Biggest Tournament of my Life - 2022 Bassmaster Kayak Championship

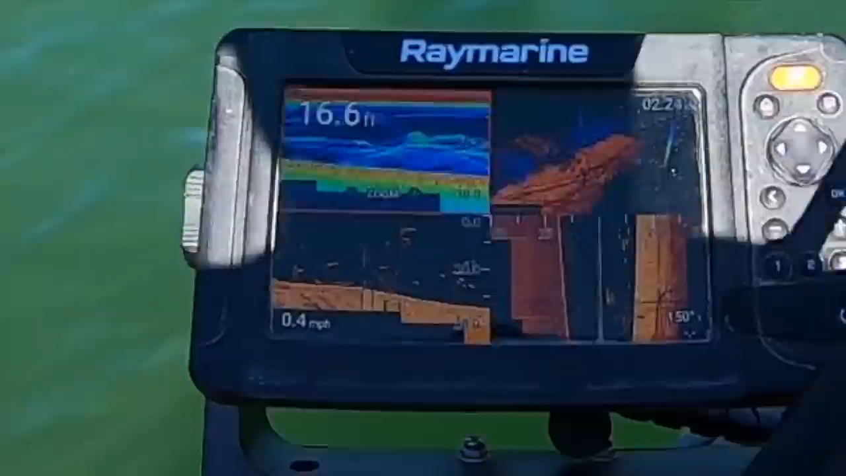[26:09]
On screen: depth 16.6 ft, speed 0.4 mph
Pretty sure I found the mother load of crappie. Well, guys, 2:45. Day one is over.